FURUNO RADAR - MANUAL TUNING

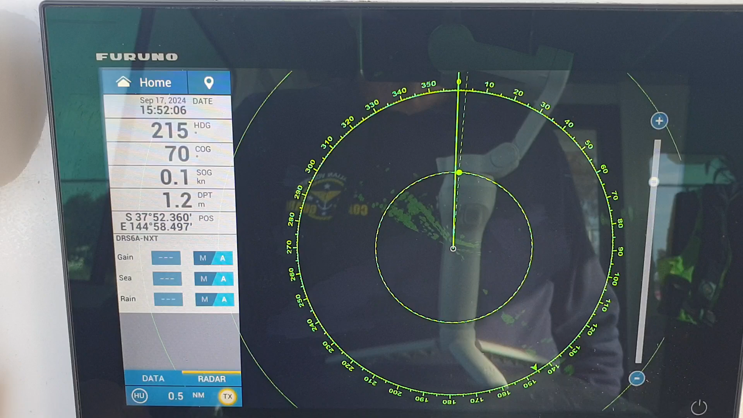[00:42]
this radar is set at half a mile and we're in a marina so there's a lot of signal noise bouncing around but we can still see the passageway up and down the marina to change from automatic to manual we use the MA
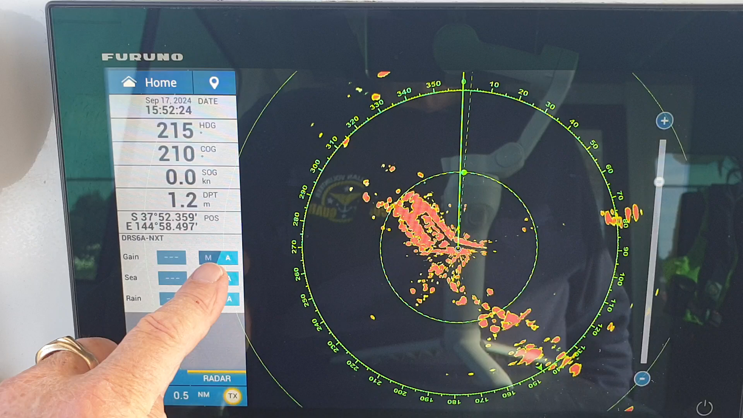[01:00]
manual automatic switch and we immediately see the gains at 79 sees at 53 under the automatic so we will bring the sea clutter down to zero for purposes of tuning so we go to again and we increase
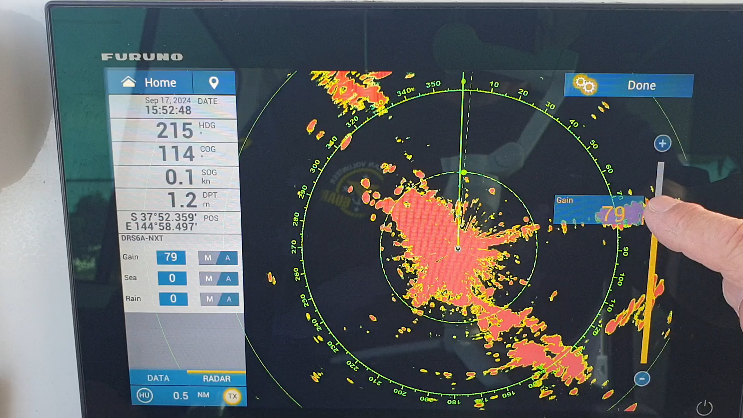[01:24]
our gain up to 100% we can see now we've got grass on the screen so the grass
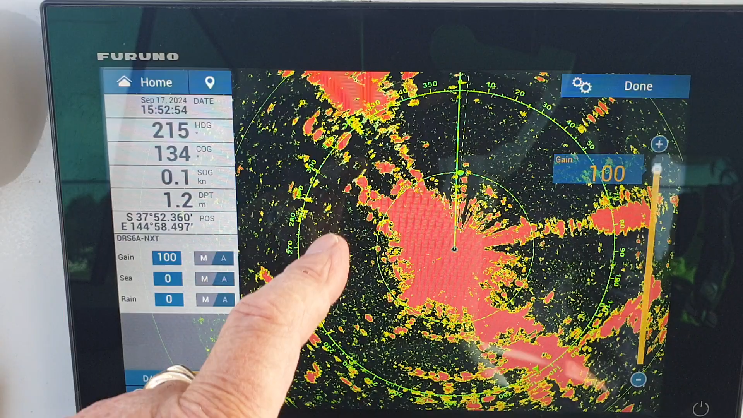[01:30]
is these green speckled areas all around the screen we want to get rid of the grass so we can use the slider or use the plus minus buttons here to actually change
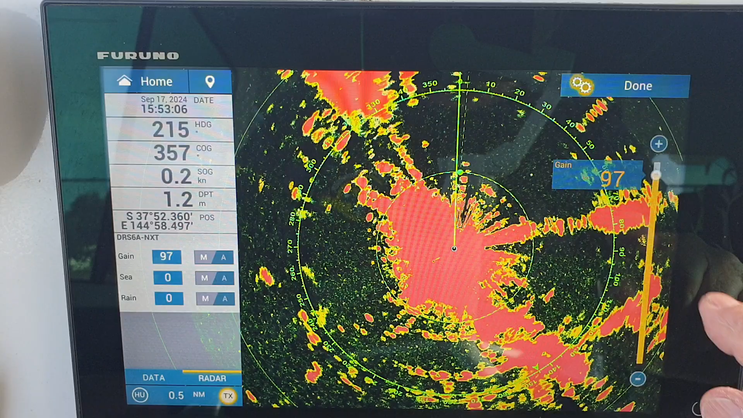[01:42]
that figure so I'll just bring it down we've now got rid of grass and we'll bring in the sea clutter to clean up the the
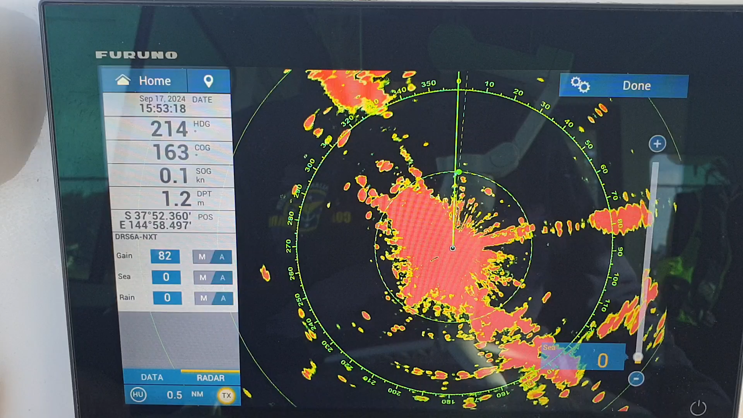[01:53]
signals that are in the center of the of the screen
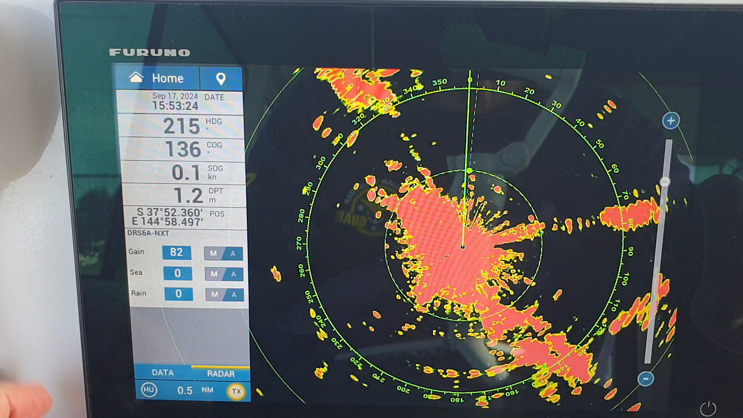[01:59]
so touch sea clutter we get a slider bar here we can slide up and observe the picture as we're doing remember that the radar has got a sweep
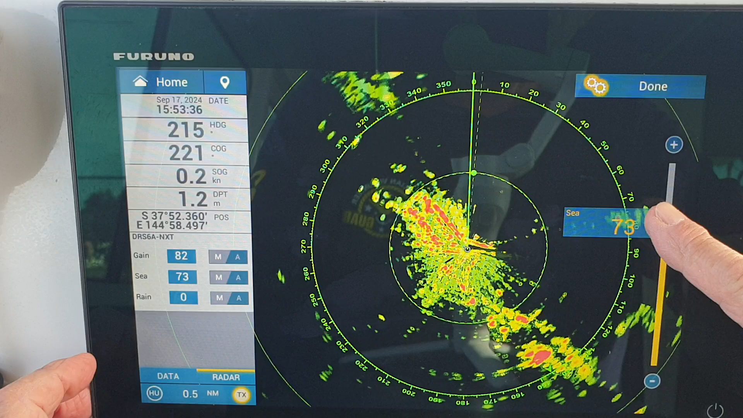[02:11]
around two or three times before you're going to get a really good picture so that sea clutter is a bit high so we'll just bring it back here and a little bit more back
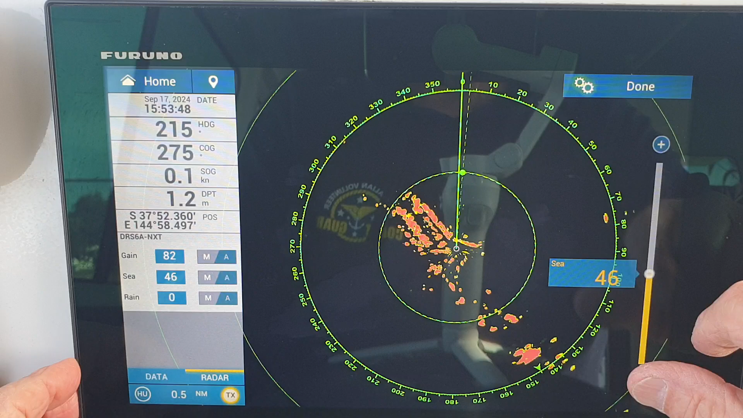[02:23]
yeah that's not bad we'll go back a little bit more just to show you it's
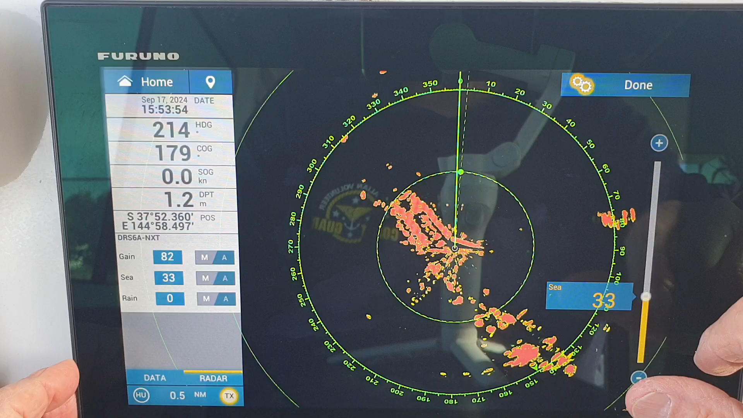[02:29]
starting to get cluttered again now so we'll just go up a bit more so we can get a better discretion on the picture and there we have our picture if we go to split screen so nav chart and radar
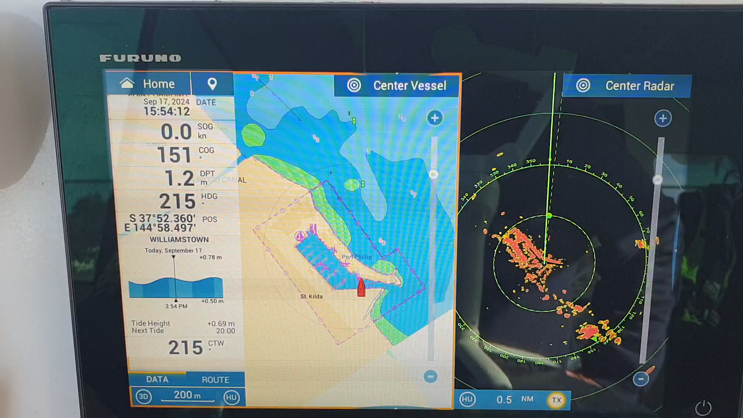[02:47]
and we slide this menu out of the road so the active screen at the moment is the nav chart
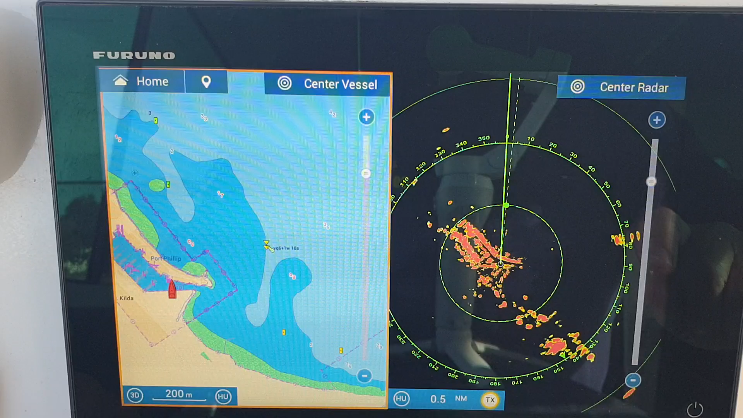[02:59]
to touch this screen on that side will activate the radar screen now just send to the vessel and you can see here
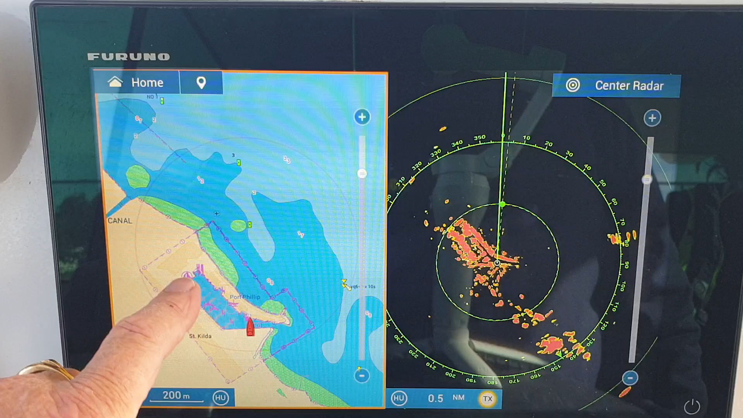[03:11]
the actual shape of the marina which is reflected in here because we've got boats on those moorings on those fingers that are sticking out from the
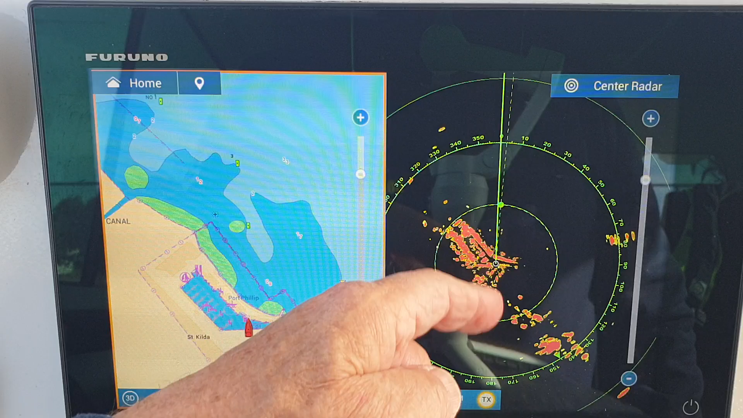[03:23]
shoreline so this is my
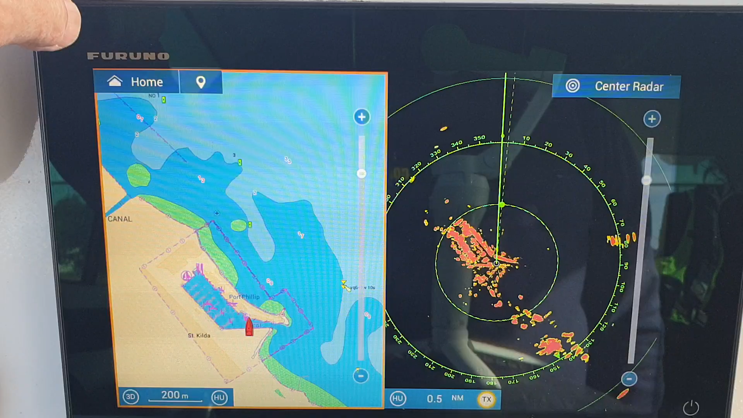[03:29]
preferred method of of using a radar at sea if we just
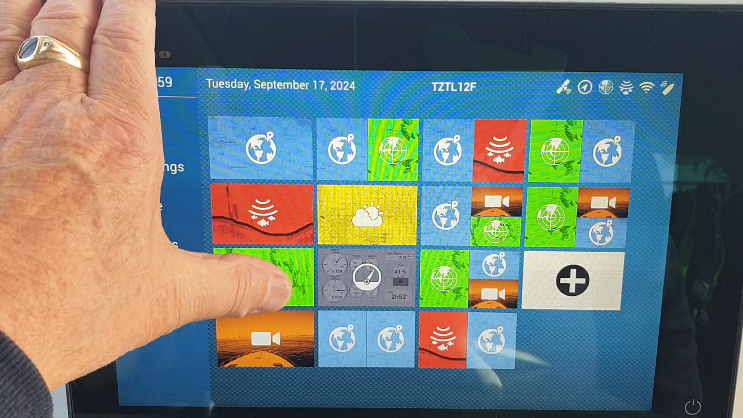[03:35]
go back to the radar screen we can then go back to automatic here let's
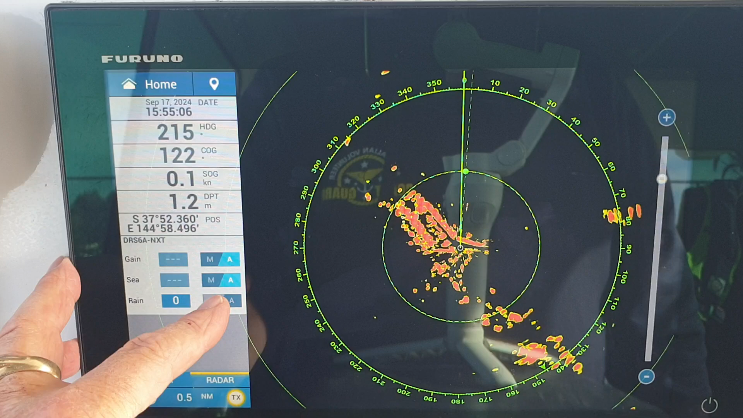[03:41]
see if our picture changes very much doesn't change much at all which means that we must have had our manual settings somewhere near right but of course for optimal performance at sea
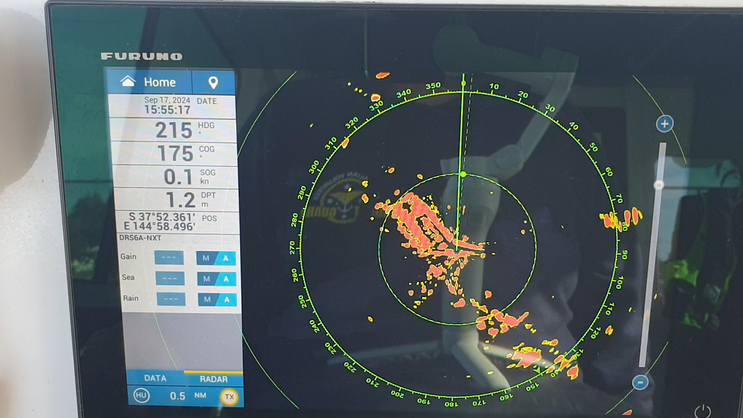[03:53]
particularly with inexperienced crew it's better to leave it on radar thank you